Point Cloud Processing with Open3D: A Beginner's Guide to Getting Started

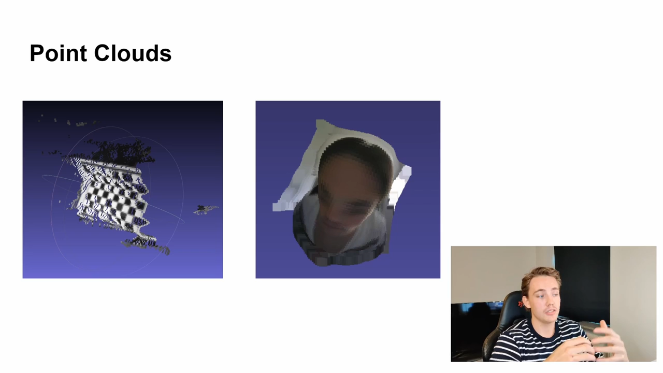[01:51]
three-dimensional data and then we combine that into like a cloud we like to like construct these point clouds as we can see we have on these images so these images the left image here is constructed by using stereo vision and then to the right here we constructed this point cloud by using deep learning so when we're talking about point clouds and creating point clouds is actually like really
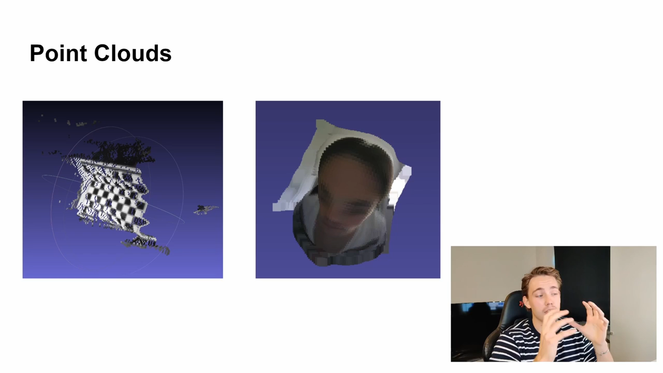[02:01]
messy data structures and we need to post process them to actually like be able to to do something with them and use them in in real life applications so here we can see point clouds with open 3d which is the framework that we're going to create a lot of different kind of videos uh on here on the channel uh where we're going to like post process our point clouds to remove some of the noise we're going to play around with some of the point clouds see what we can do add rendering to the point clouds smoothen them out and filter out noise outliers
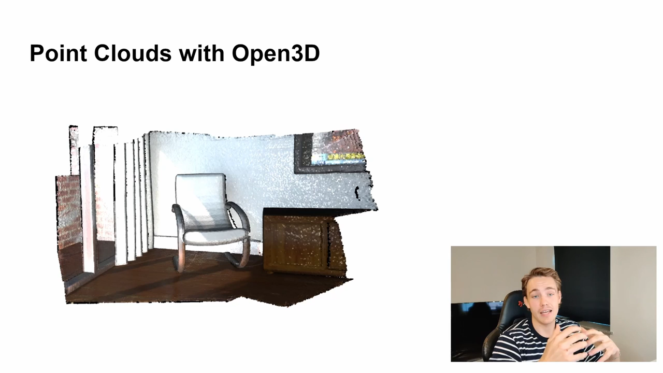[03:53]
around so we can act like see the 3d structures in our environment and then we can use that to like reconstruct whole environment like whole rooms and even do mapping and stuff like that mapping segmentation in environments by using point clouds so now just just jump into our own 3d website here so first of all we can see
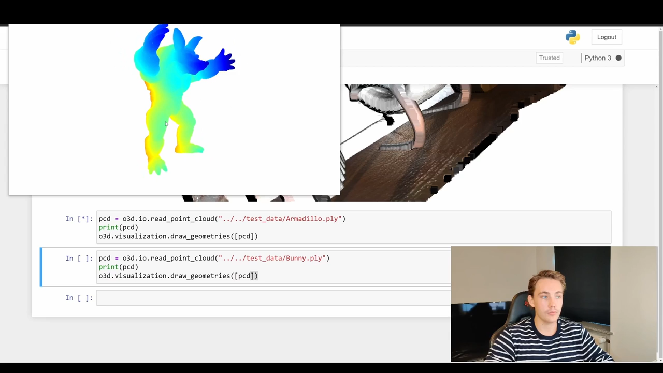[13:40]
i'm just going to show you to it we can play around with it move it around it's really nice it's really smooth as well to play around with because it's again it's in the cloud and